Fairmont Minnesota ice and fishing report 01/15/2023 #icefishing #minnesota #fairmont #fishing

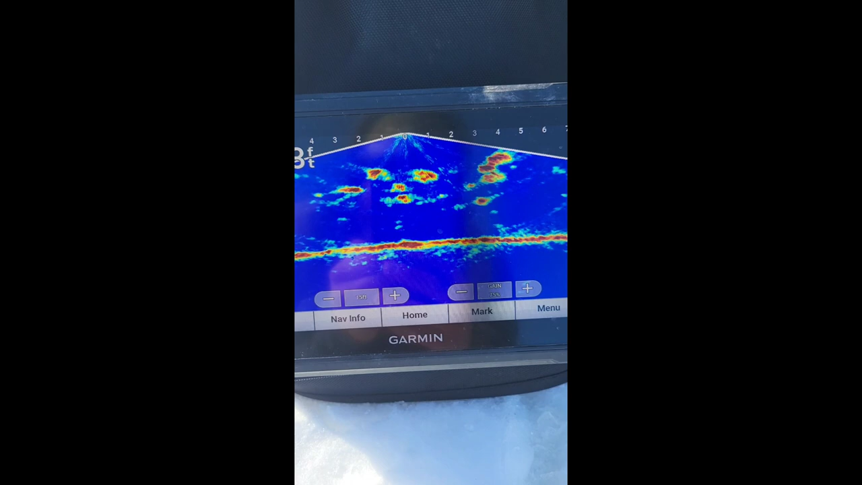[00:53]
at these carps swimming through here how big they look
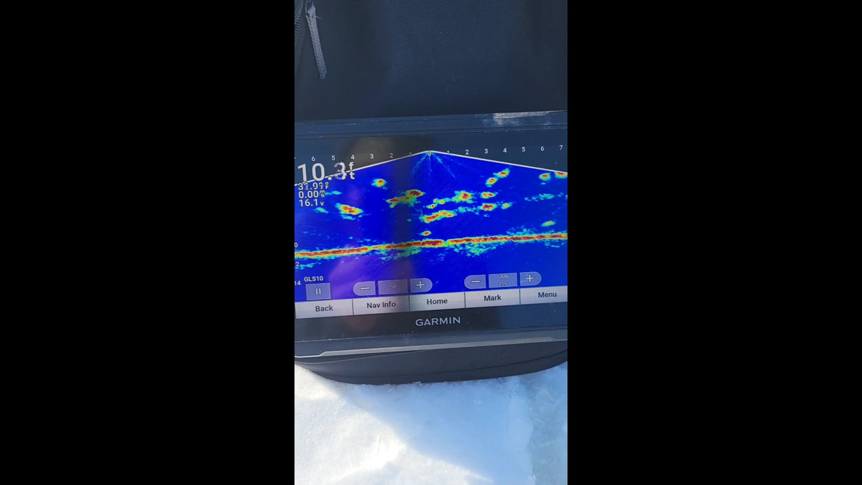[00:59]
On screen: depth 10.3 ft
on the live scope isn't that just crazy look at them all
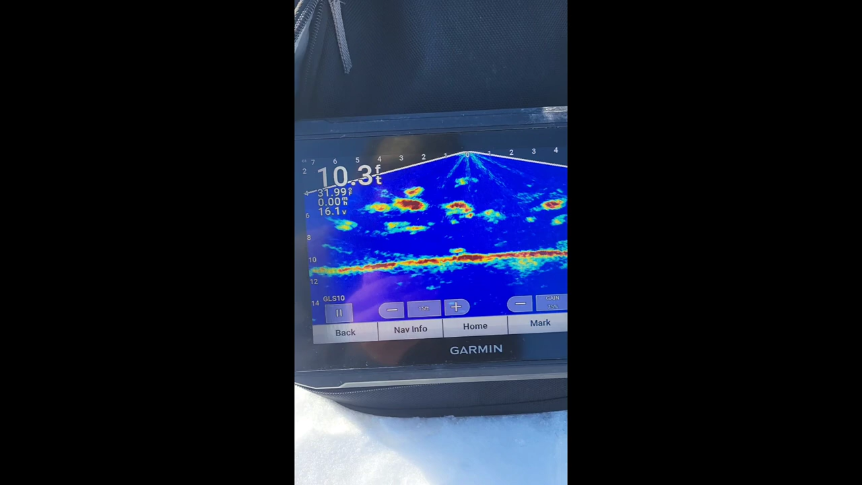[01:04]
On screen: depth 10.3 ft
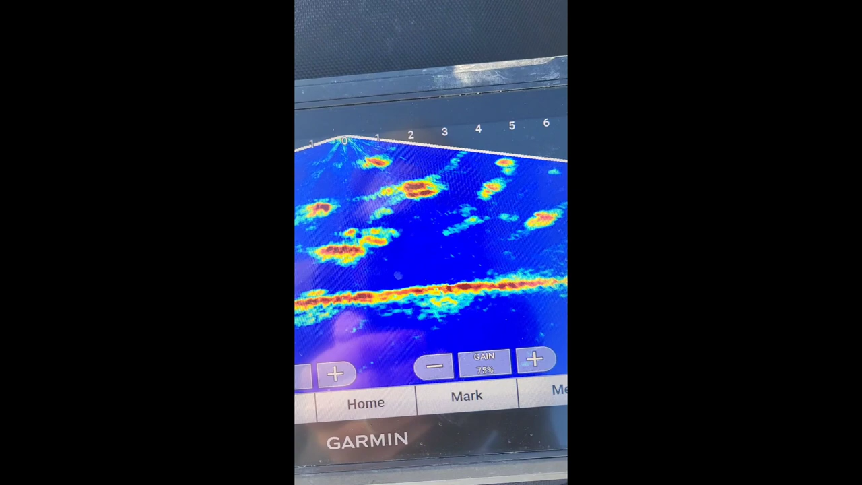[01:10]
yeah you can kind of see their fins so neat I want to catch
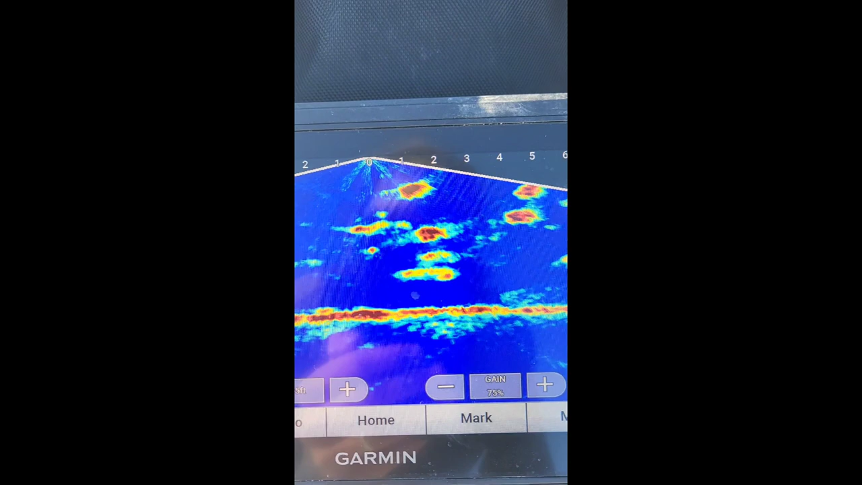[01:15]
them bad boys but it's cool to see that
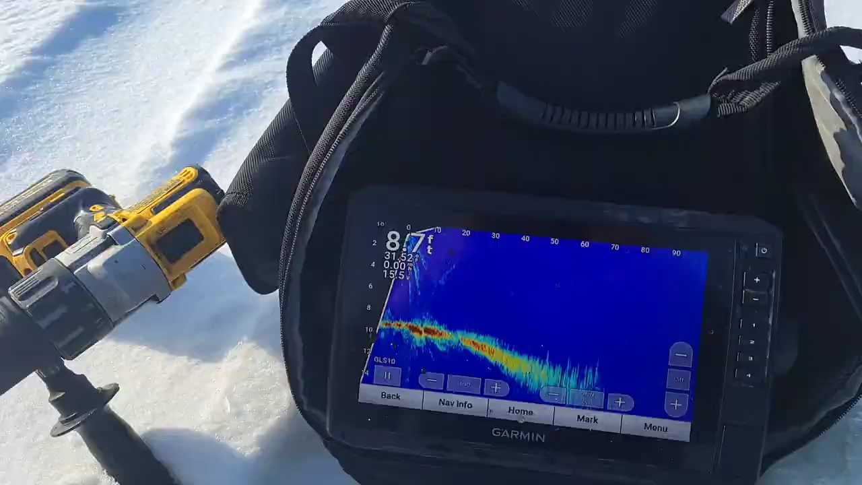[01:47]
On screen: depth 8.7 ft
doing pretty darn good I'm starting to stack them up and they were right underneath me there
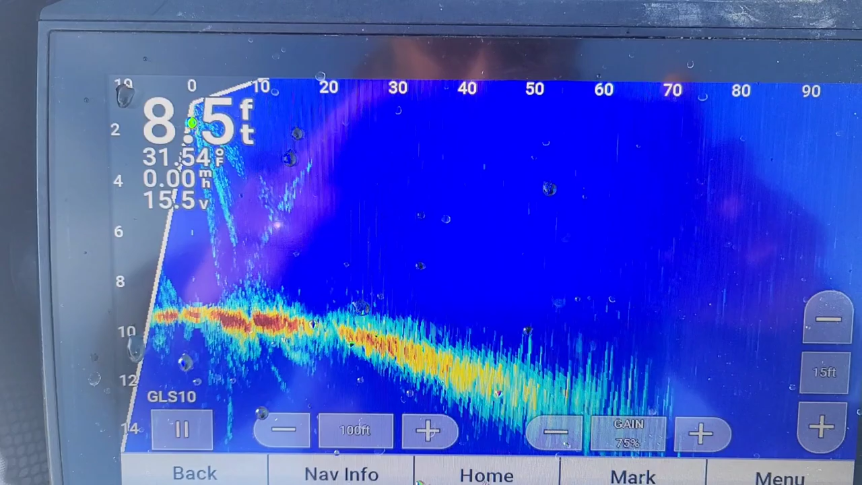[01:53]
On screen: depth 8.5 ft, water 31.54°F, speed 0.00 mph
and then now look how far away they move so they went from zero to 60 feet out when somebody
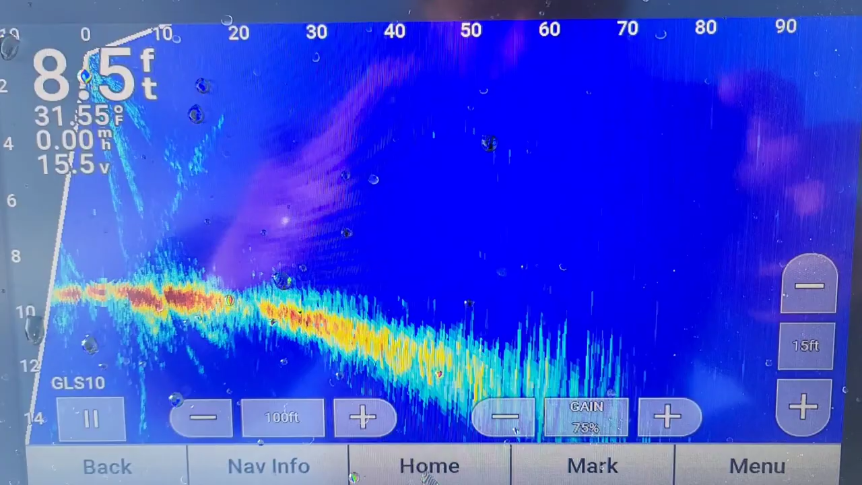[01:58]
On screen: depth 8.5 ft, water 31.55°F, speed 0.00 mph
drove by on a side-by-side so that's what we're saying about pressure and driving vehicles out as to kind of how
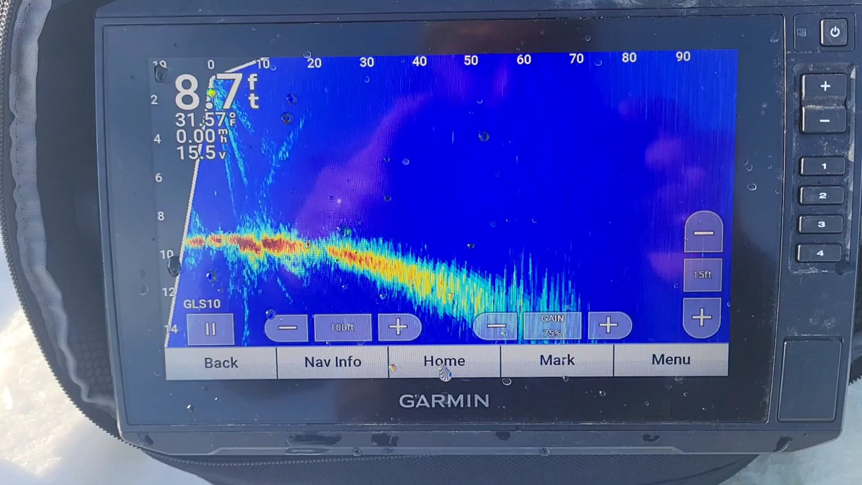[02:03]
On screen: depth 8.7 ft
scarce these fish are and how much they're moving around with that many trucks and things on the ice
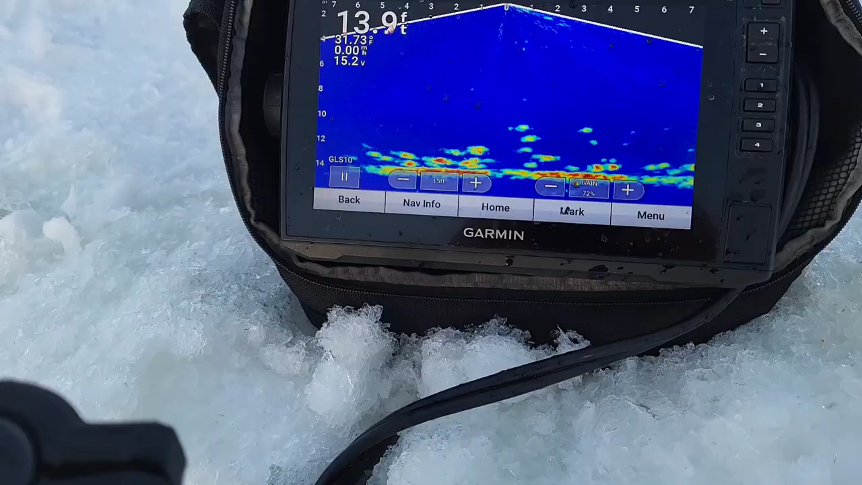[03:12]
On screen: depth 13.9 ft
all right guys well like I said I walked out and got on this school what I'm looking at here and
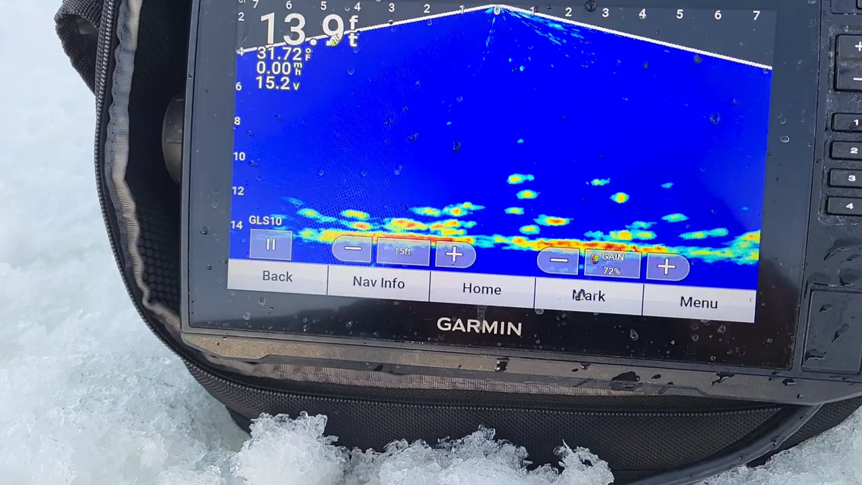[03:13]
On screen: depth 13.9 ft
like I said I'm not fishing them right now so they're not as high but I had them up to six foot pretty solid school and they're getting every drop less pressure